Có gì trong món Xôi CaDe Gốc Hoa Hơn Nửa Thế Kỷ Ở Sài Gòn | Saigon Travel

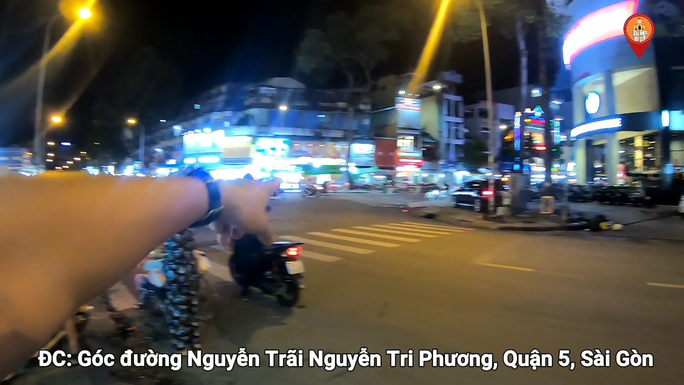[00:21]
Đây là đường Nguyễn Tri Phương ở bên này nhé. Ở đây có một cái quán xôi ca ré khá là gọi là đông khách, nên là Kiên muốn quay lại chia sẻ với mọi người này.